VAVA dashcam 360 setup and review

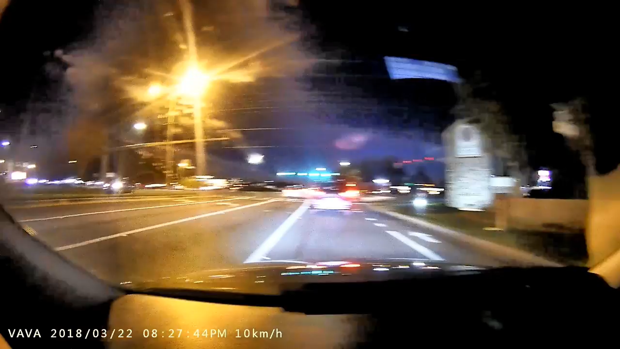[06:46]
everything and then when you spin it forwards it covers both lanes in the highway on the road